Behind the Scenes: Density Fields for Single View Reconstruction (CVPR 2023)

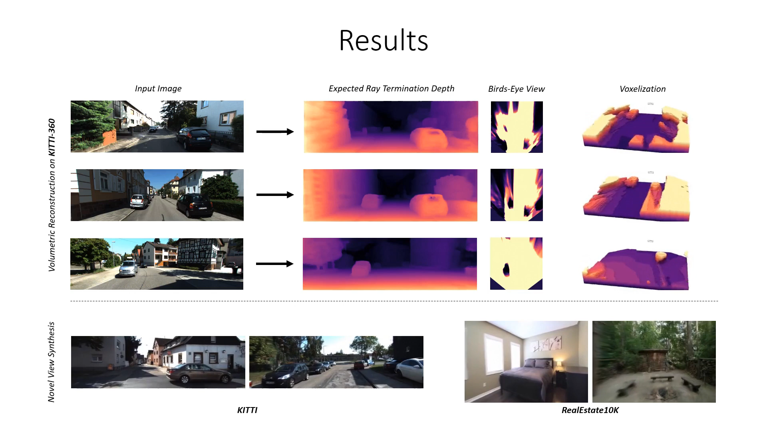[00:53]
Using the reconstructed density field, we can also perform other tasks like novel-view synthesis, here shown for Kitty and RealEstate10k.
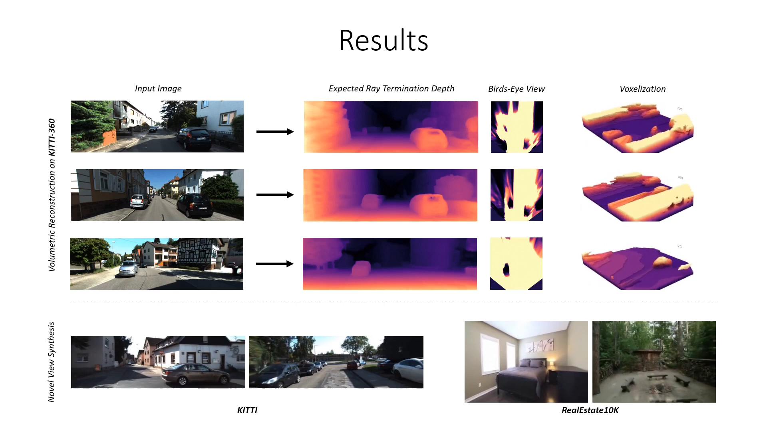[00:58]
The prediction of a density field happens in two steps.
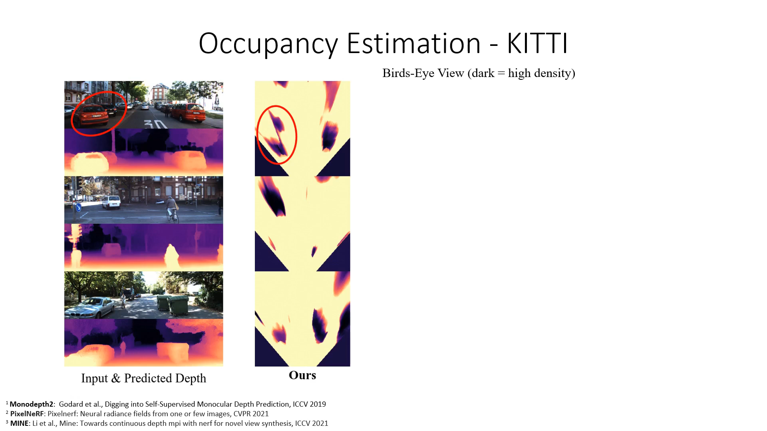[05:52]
or in the second row behind the cyclist. We also visualize bird's-eye views for Monodepth2 as a representative depth prediction method, PixelNerve and Mine.
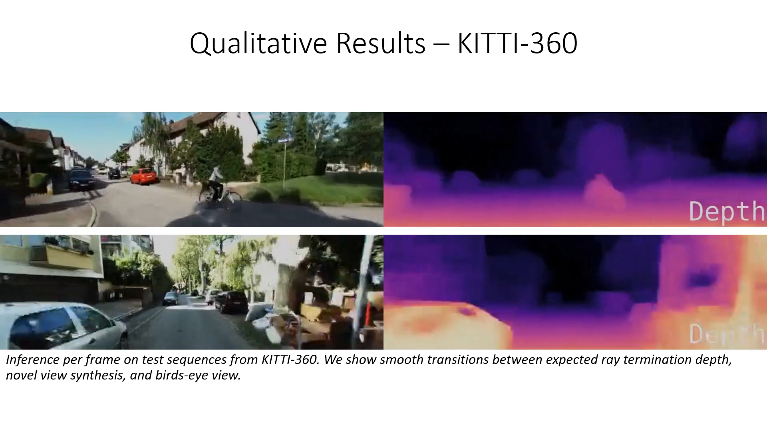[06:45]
When applying our method per frame on a video sequence, we can see that the predictions are very stable and the method generalizes very well.
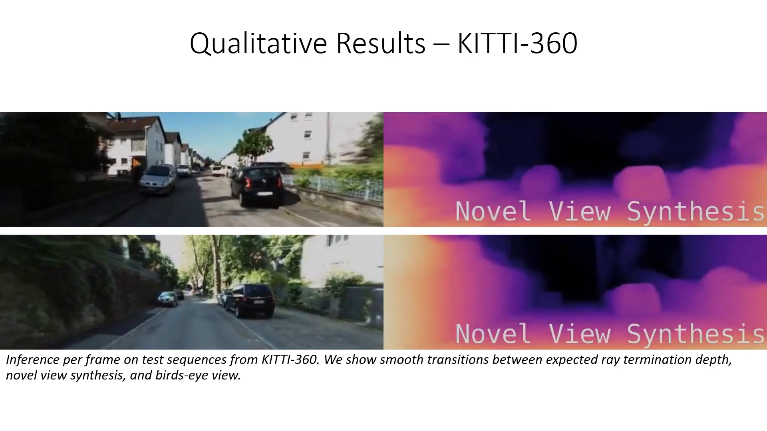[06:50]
We show smooth transitions between the expected ray termination depth,
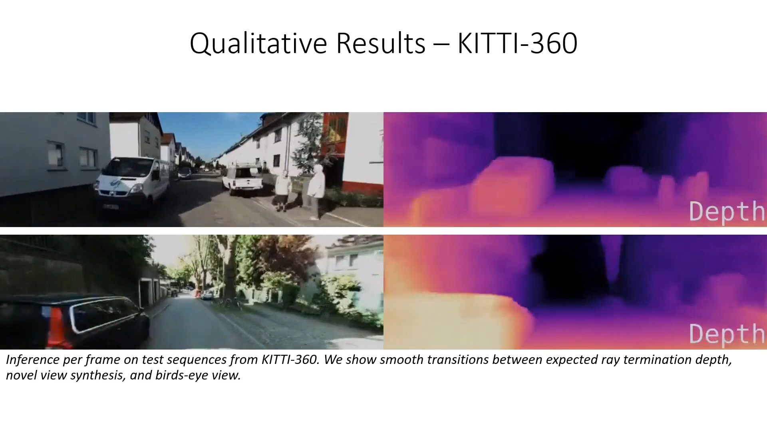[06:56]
novel view synthesis and the bird's-eye view.